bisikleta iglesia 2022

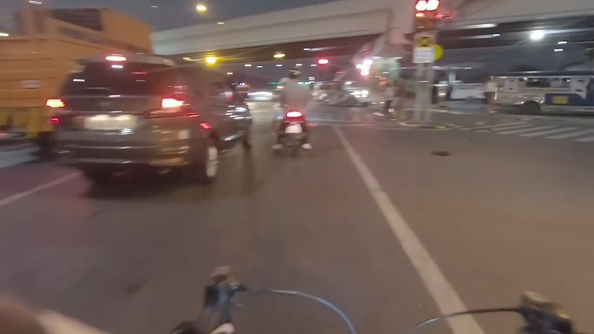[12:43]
Ito, Las Piñas area na to. Siyempre, kahit bike tayo, pag stop-stop,
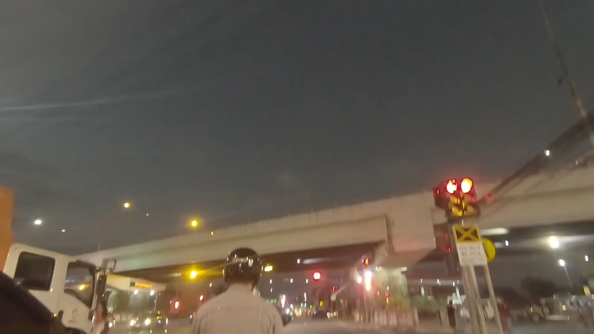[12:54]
kasi may mga nakikita akong bikers din, eh. Yan, hindi kayo exempt, eh. Yung mga pasaway na bike, mga cyclists pala, hindi bikers. Bikers, pag sinabi bikers, in general, eh. Motorbike, bicycle, cyclists, may mga pasaway kasi, ah, tulad dun, ayun, oh.
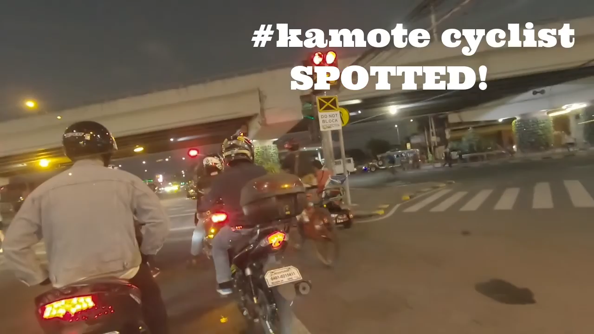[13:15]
Yun, oh, pasaway na cyclists, oh. Diba? Pag stop-stop. Huwag mong subukan.
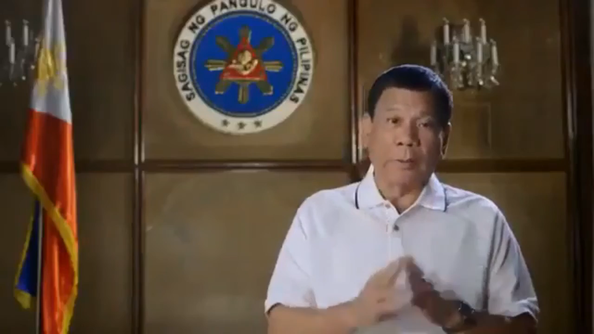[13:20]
Masisira ang buhay mo. Hi!
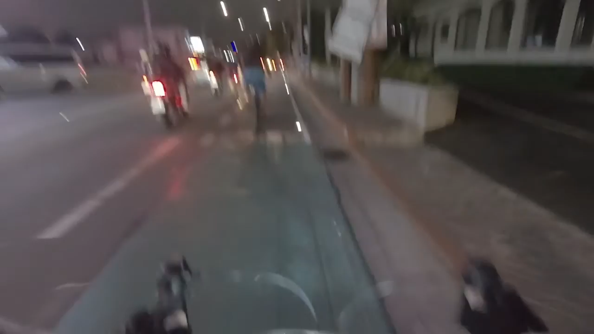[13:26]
Okay. Yun o, may bike lane na dito sa Bulan Lupa.
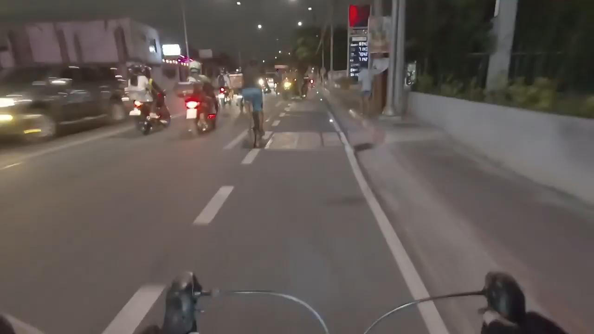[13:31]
Bulan Lupa, Las Piñas City. Nice. May bike lane na. Kahit nadalasan, kanina nakita ko, nangigigit pa rin yung iba.